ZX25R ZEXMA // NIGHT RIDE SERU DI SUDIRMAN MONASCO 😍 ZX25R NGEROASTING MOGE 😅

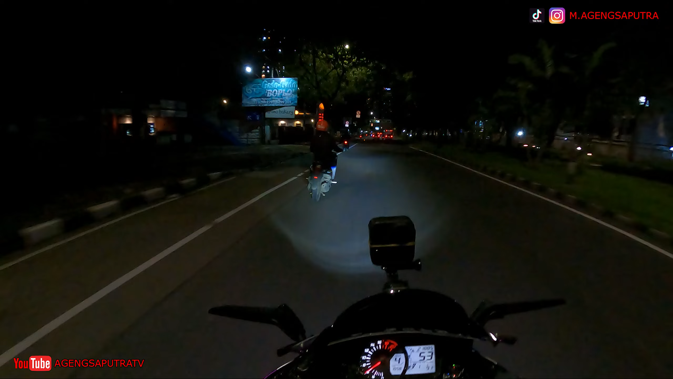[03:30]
Hujan rintik-rintik gerimis guys ya, nggak ngaruh lah.
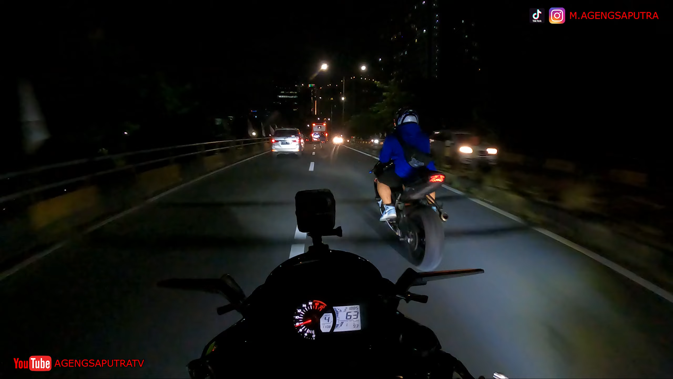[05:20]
Jangan melar, jangan melar belakang. Long time guys, nggak NR. Rame banget ya? Iya, masih rame lah jam segini lah. Udah jam 10, anjir? Iya, tetap aja anjir.
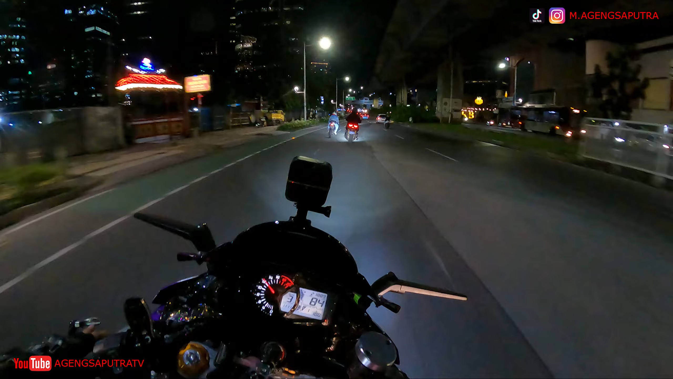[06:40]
Geber balik lah, jangan takut. Geber truk sampah. Geber truk sampah anjir. Selamat. Wanjung, bumpy. Parah anjir, bumpy anjir.
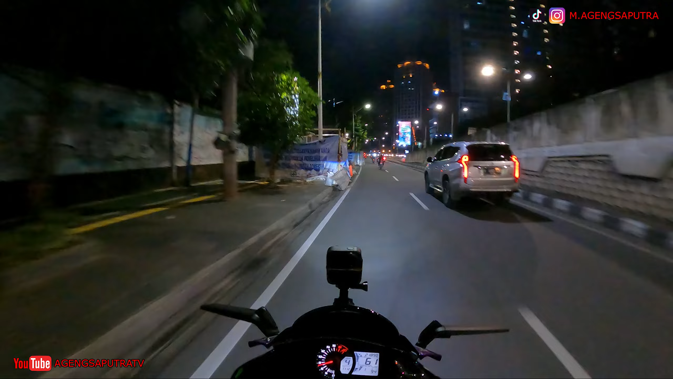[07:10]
Awas, awas, awas, awas, awas. Jangan alokan, nggak boleh. Iya, benar, benar. Kalau ngebut boleh, ngebut. Kalau ngebut boleh, ngebut. Ngebut boleh. Iya.
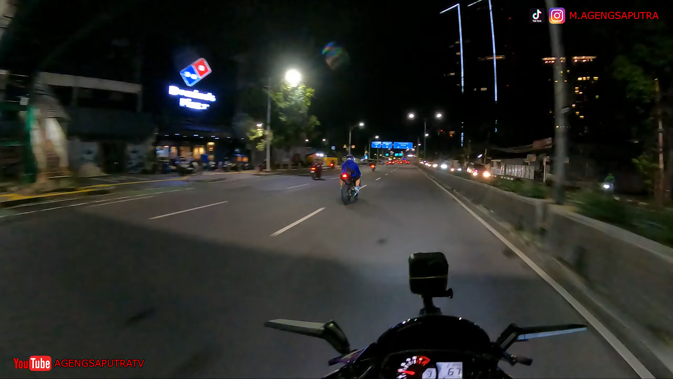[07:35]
Gas mana? Nih kosong nih tuh. Kosong ini gas. Ke kiri. Kiri woi, woi kiri. Kiri. Kiri woi.
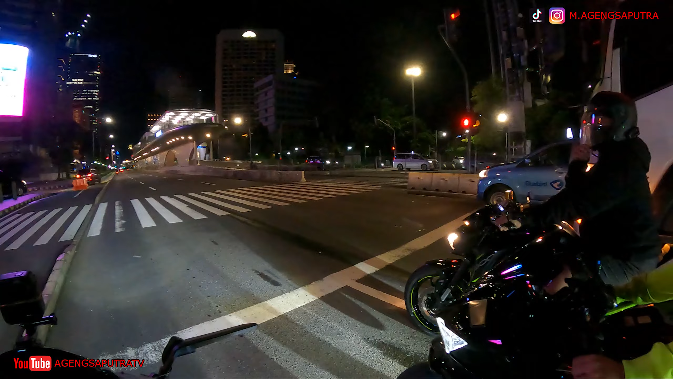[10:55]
Merah, guys. Kita harus menjaga. Kita harus menjaga. Ya.